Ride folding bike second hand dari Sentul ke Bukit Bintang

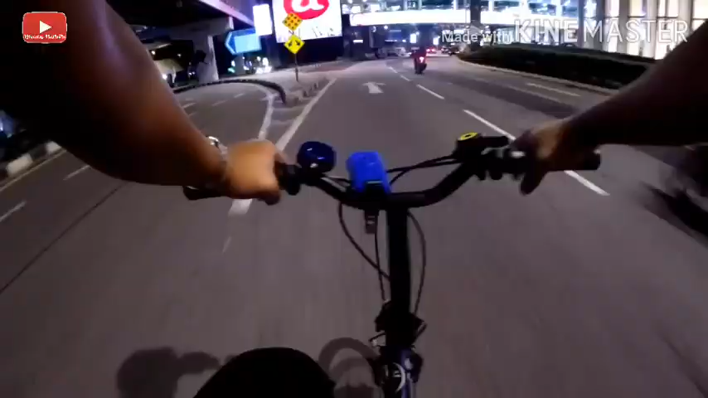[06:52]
Sekarang kita berada di Jalan Bukit Bintang lah kan.
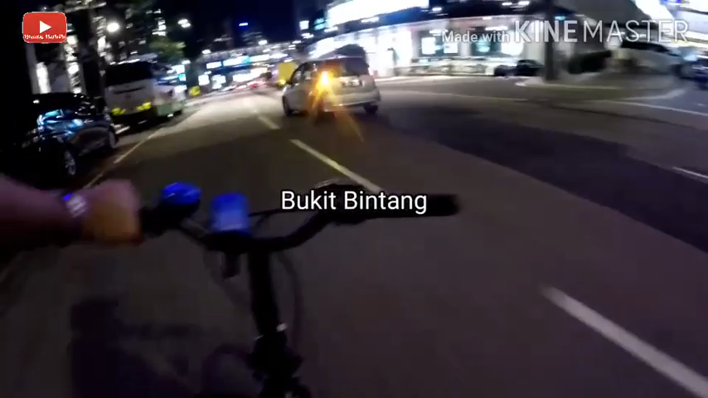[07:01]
Pusing lah, pusing, pusing. Nah, kita berada di Pavilion. Ni malam ni tak jam lah. Mungkin pasal kurang pelancong yang datang ke Malaysia ni kan, biasa jalan ni jam.